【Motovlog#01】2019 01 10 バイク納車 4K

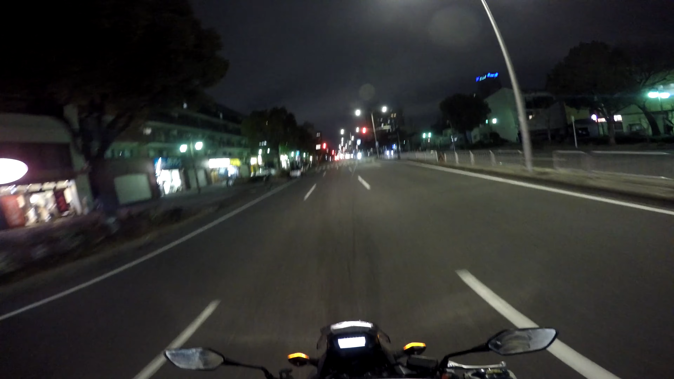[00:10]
伊明県から名古屋に来ていますこのNC750Xに乗って名古屋まで来ました今日の昼間にですね今日はね、2019年1月19日の昼間にバイク屋さんからレベルを行って連絡がありましたそうです、バイクの納車の連絡です
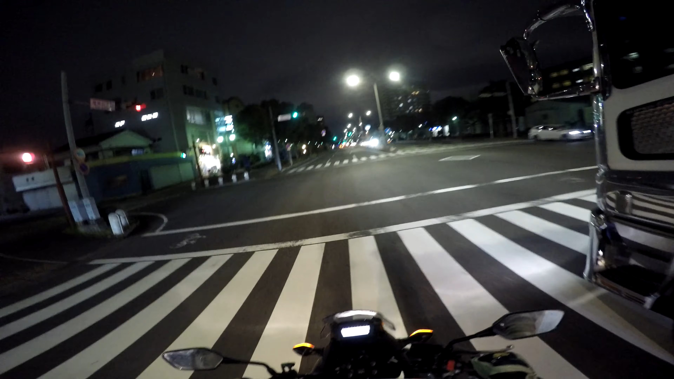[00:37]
で、今ね、名古屋にあるバイク屋さんに向けてこの下取りに出すNC750Xに乗ってバイク屋さんに向かっているところです
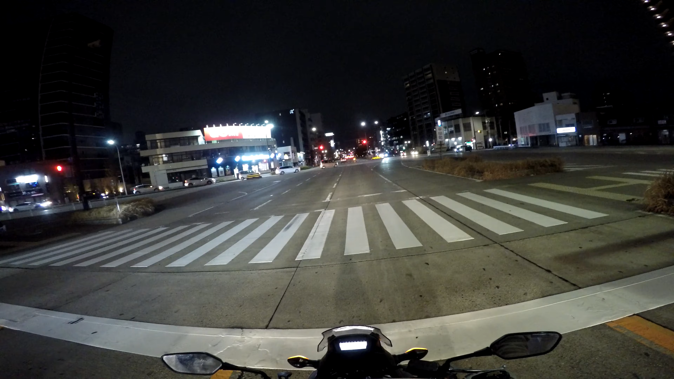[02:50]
さあ、えっと桜通りを向けてね19号線から大曽根方面に向かっていますやっとここまで来ましたあー、このまあ寒い中走って走ってやっとここまで来たねふー、さあ、でも回路を張ってきて普段こんなん使わないけど回路のおかげであったかいよ
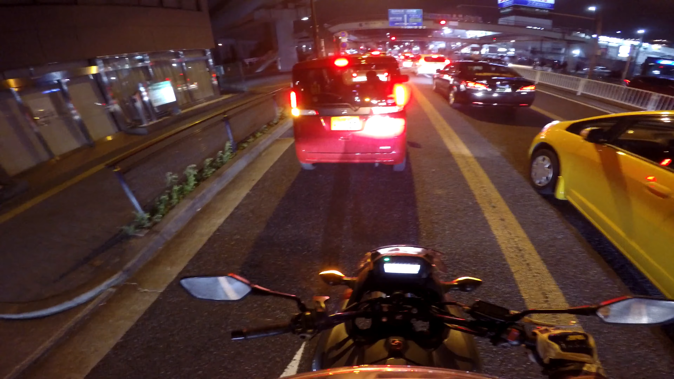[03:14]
さあ、このバイクともう別れたさあ、5年間ありがとう